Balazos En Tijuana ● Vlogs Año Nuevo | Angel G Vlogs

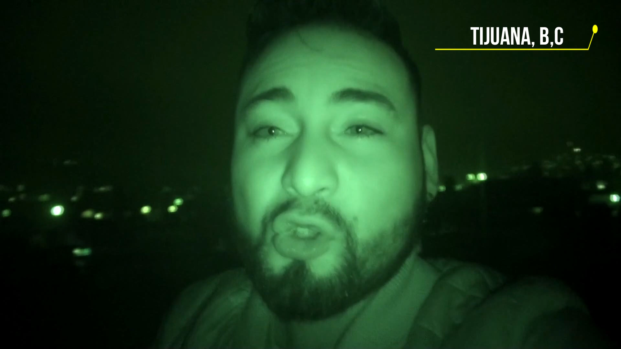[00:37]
Está en visión nocturna porque no se alcanza a ver, pero miren, Tijuana es hermoso, es divino de noche.
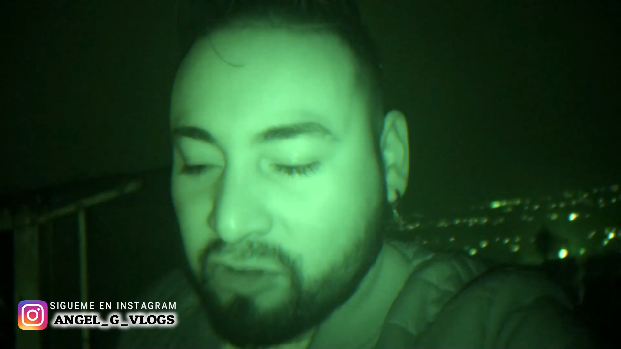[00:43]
Se cumple un año más de vida y pues quiero que me acompañen en esta travesía, en pequeñas cosas que quiero que miren. Y pues cómo se oye el ambiente, vaya, que se vive en Tijuana.
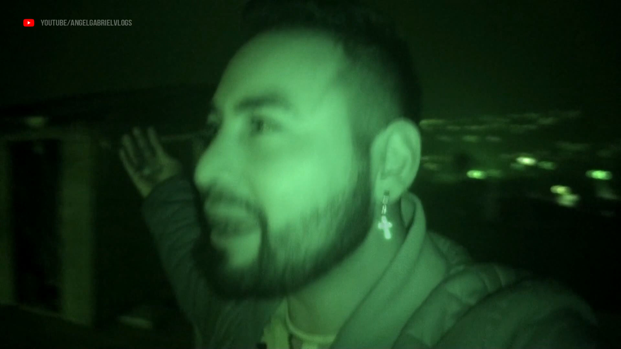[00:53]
Y pues aquí te podemos estar un poco en contacto con la ciudad desde una parte muy alta. Eso es lo que tiene hermoso. Tijuana, que puedes estar en un lugar muy alto o muy bajo y alcanzas a percibir todo increíble.